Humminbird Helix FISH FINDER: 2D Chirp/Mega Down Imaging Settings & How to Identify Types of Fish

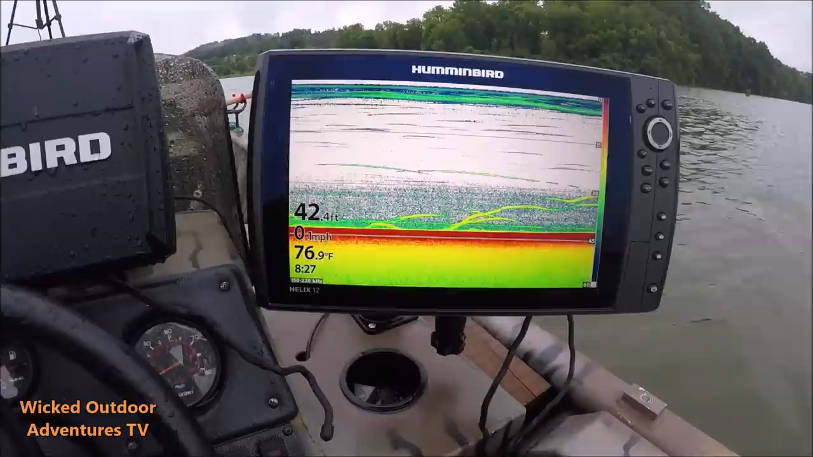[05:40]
On screen: depth 42.4 ft, water 76.9°F
We've caught three really nice. Three or four stripers. I don't remember how many we caught. We caught a pile of blues. Little cat right here.
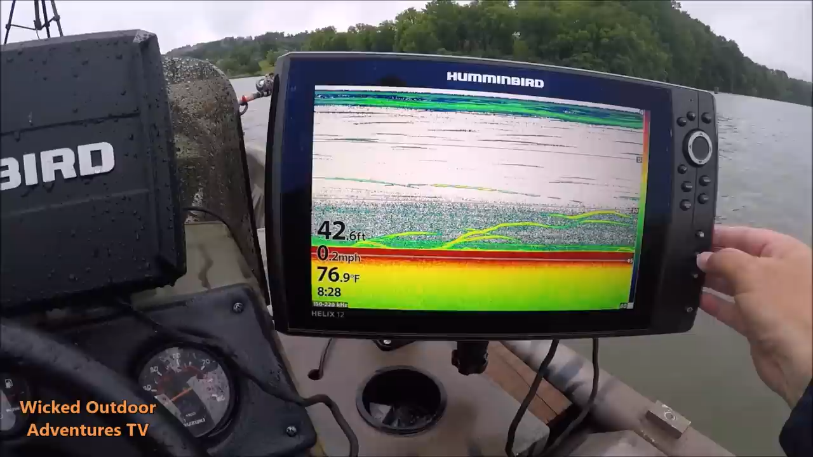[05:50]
On screen: depth 42.6 ft, water 76.9°F, speed 0.2 mph
Flip it over on down imaging. You can see the fish in here. Alright, we're marking some fish right here. We're going to go to the down imaging, see if we can get a picture of him.
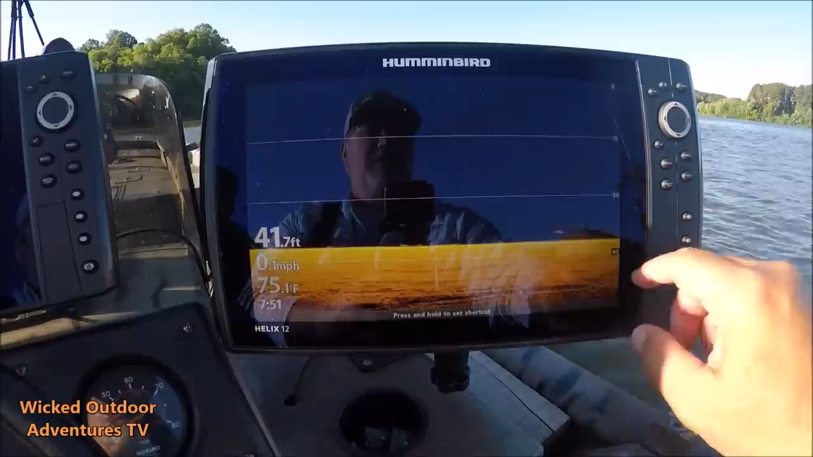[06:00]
On screen: depth 41.7 ft, water 75.1°F, speed 0.1 mph
There's the fish. I don't know if we can get a good picture of him or not.
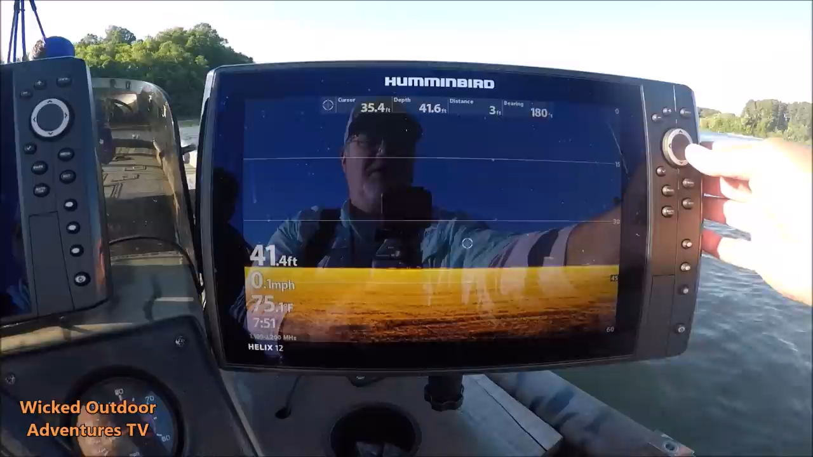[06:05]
On screen: water 75.1°F, speed 0.1 mph
We're going to zoom in on him here.
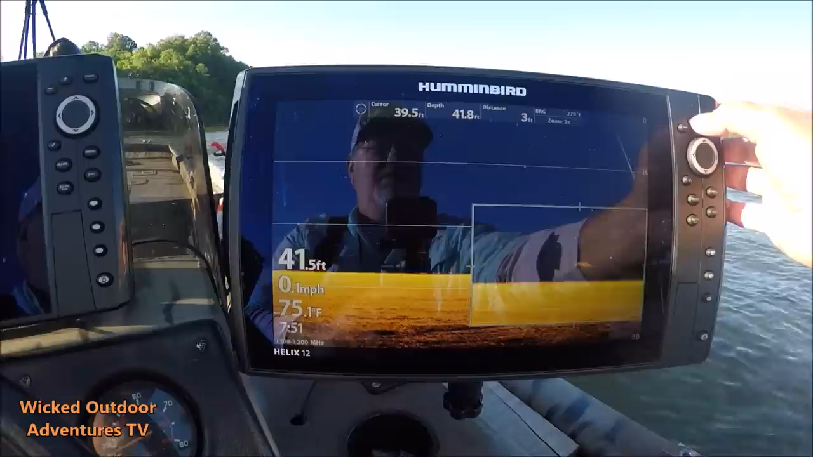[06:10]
On screen: water 75.1°F, speed 0.1 mph
Yeah, right there he is. Looks like a big old striper. You can see his eyes right there. The big eye on the fish. I mean, he's a sight feeder.
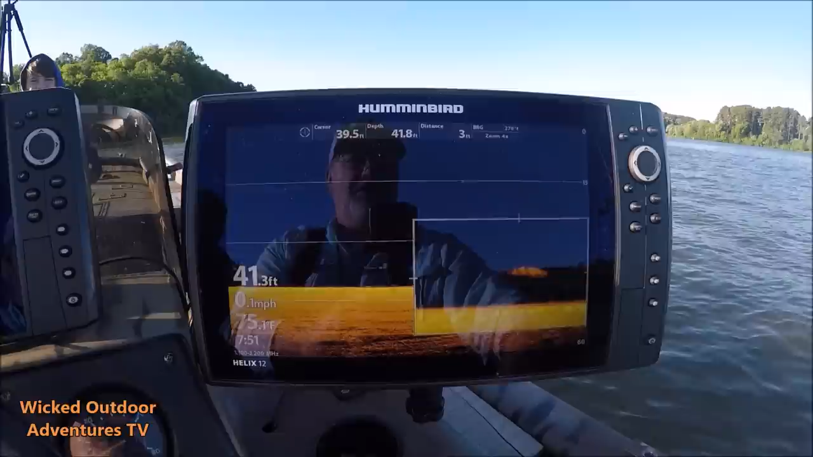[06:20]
He's a striper. So we've got a striper underneath us.
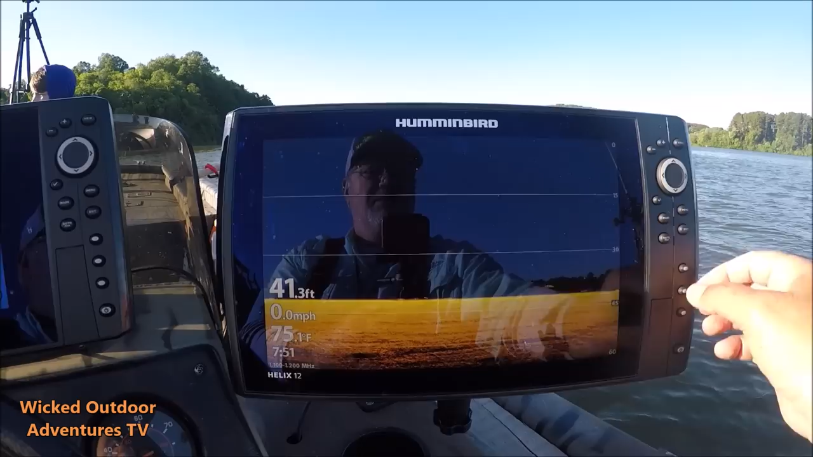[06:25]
On screen: depth 41.3 ft, water 75.1°F, speed 0.0 mph
Yeah, right underneath the bait. Got a little fish there underneath the bait.
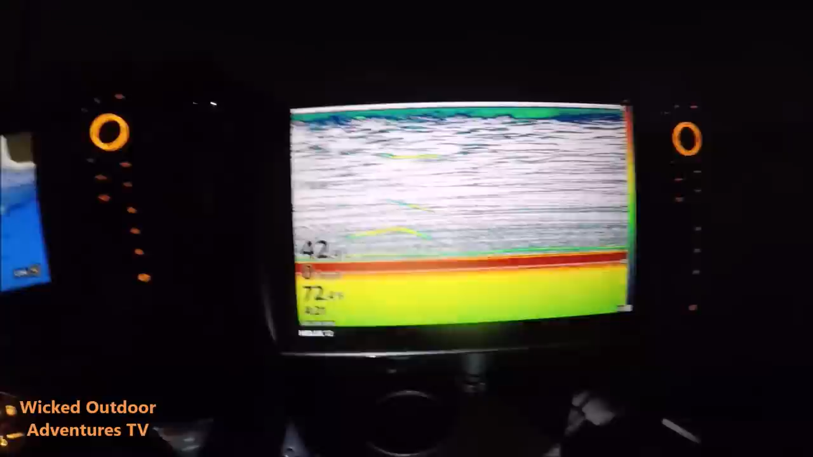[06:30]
I was sitting right here. You can see on the 2D fish finder. Here's a big fish we marked right here. So we're going to go to down imaging before he gets gone.
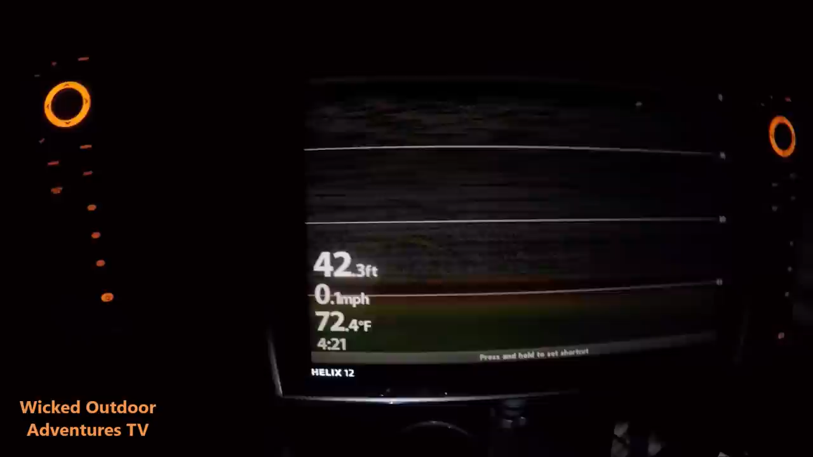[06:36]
On screen: depth 42.3 ft, water 72.4°F, speed 0.1 mph
And you can tell without even really zooming in what kind of fish it is.
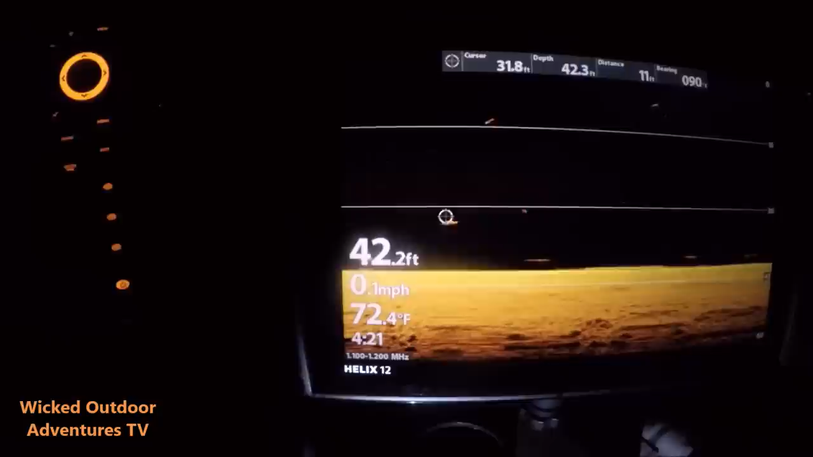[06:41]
On screen: water 72.4°F, speed 0.1 mph
We're going to zoom in on it anyway. You can tell it's a big old sturgeon.
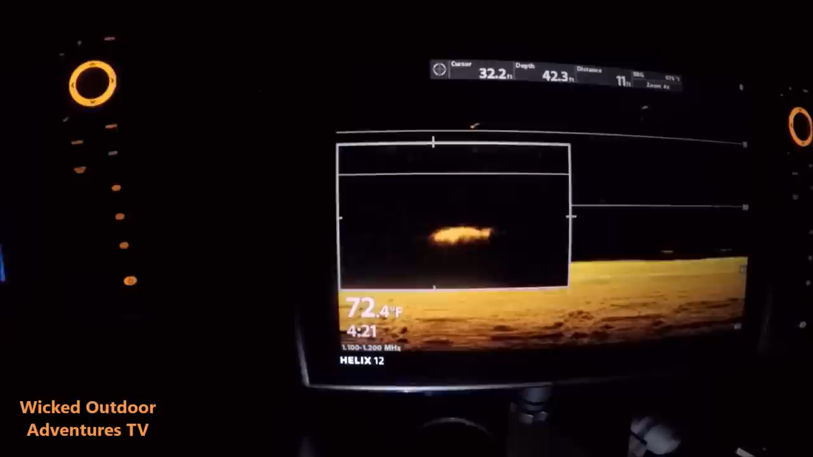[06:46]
On screen: water 72.4°F
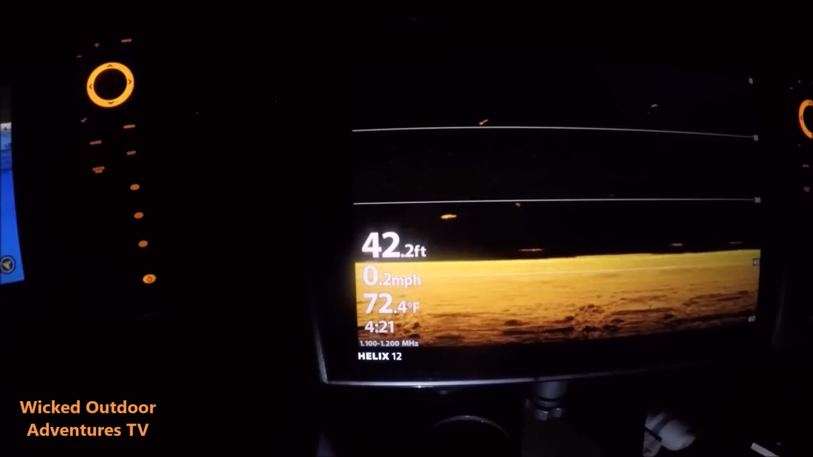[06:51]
On screen: depth 42.2 ft, water 72.4°F, speed 0.2 mph
A lot of good activity right here. These are all probably stripers.
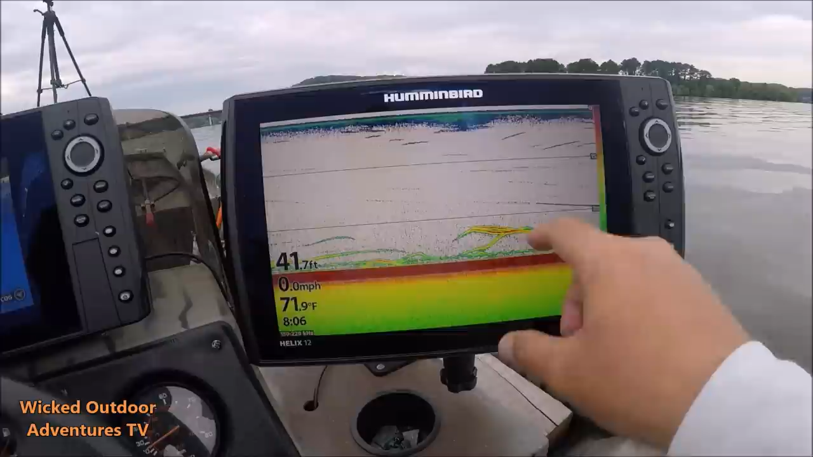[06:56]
On screen: depth 41.7 ft, water 71.9°F, speed 0.0 mph
We're going to go to the down imaging to see. Yep, you can see them.
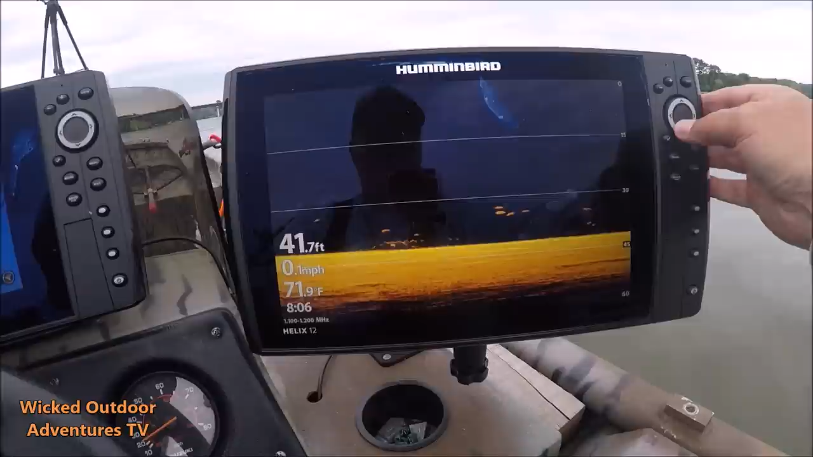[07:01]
On screen: depth 41.7 ft, water 71.9°F, speed 0.1 mph
We're going to zoom in on them right here.
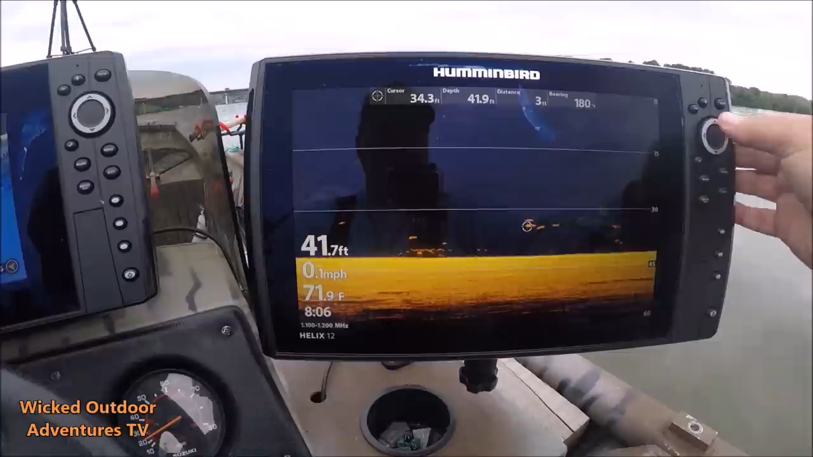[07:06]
On screen: water 71.9°F, speed 0.1 mph
Looks like four or five stripers together. There they are.
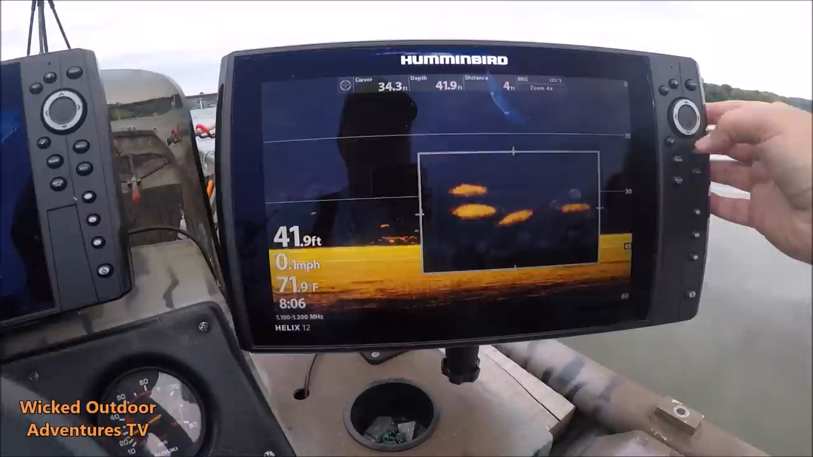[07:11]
On screen: depth 41.9 ft, water 71.9°F, speed 0.1 mph
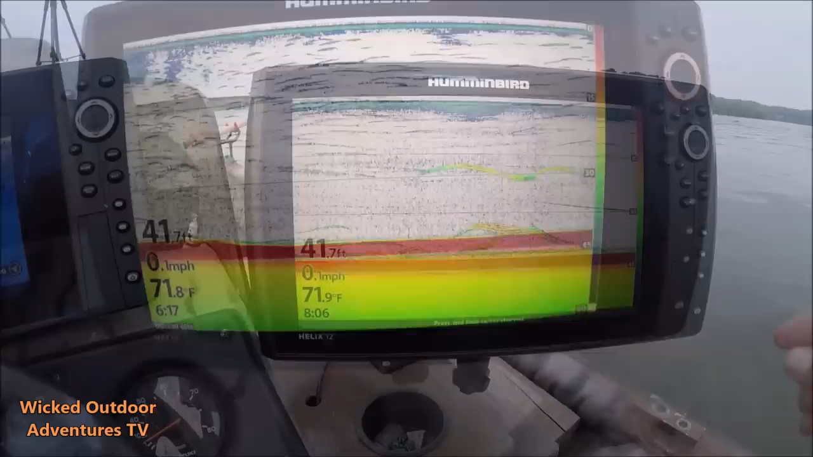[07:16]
All right, we're marking the fish here right here on the 2D sonar. And you can see it's got a pretty bone density with a ridge showing here.
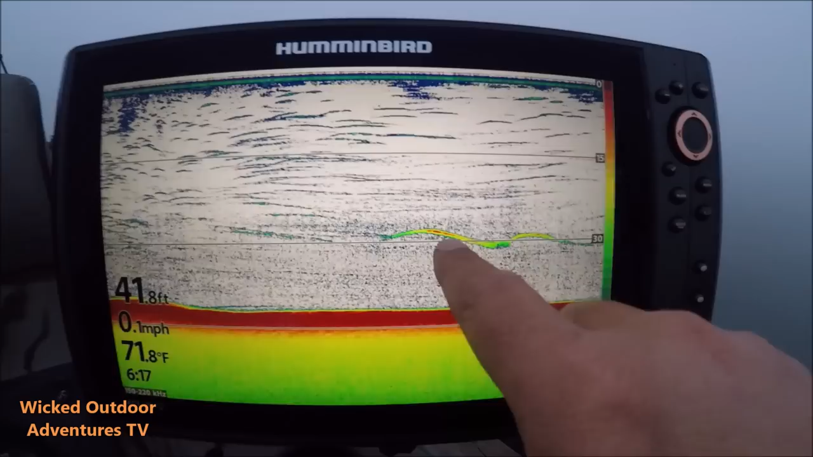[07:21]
On screen: depth 41.8 ft, water 71.8°F, speed 0.1 mph
So I'm going to go to down imaging and you'll see exactly what this fish is. You can see the fish right here.
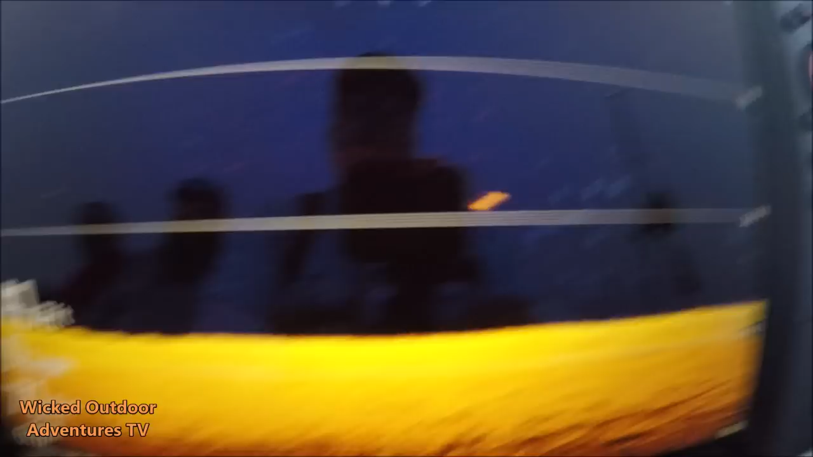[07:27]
You can probably tell without even zooming in what it is because you can see the nose of the fish. So I'll take my cursor right here.